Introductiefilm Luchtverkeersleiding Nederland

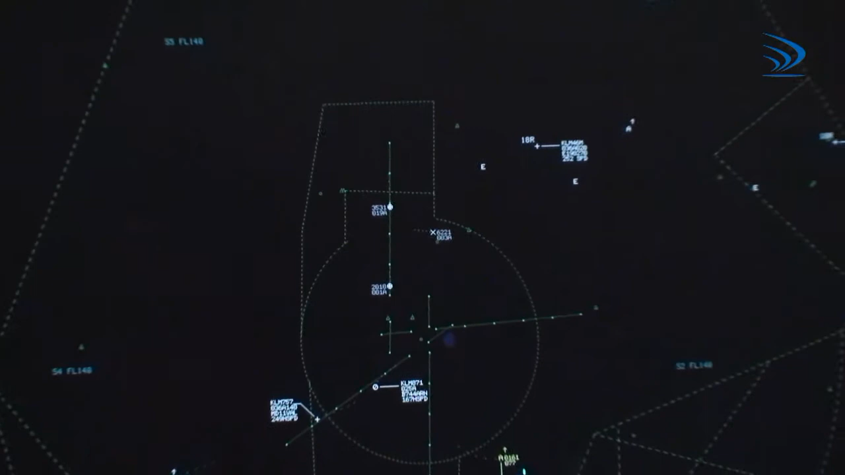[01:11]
Binnenkomende vluchten worden achter elkaar gezet in een rijtje, in een treintje, voor een nadering te maken op een landingsbaan. En de vertrekkende vluchten komen van de toren. En die roepen hierop om een eindbestemming weer te bereiken. Dus die snelwegen weer op te gaan, weer te klimmen.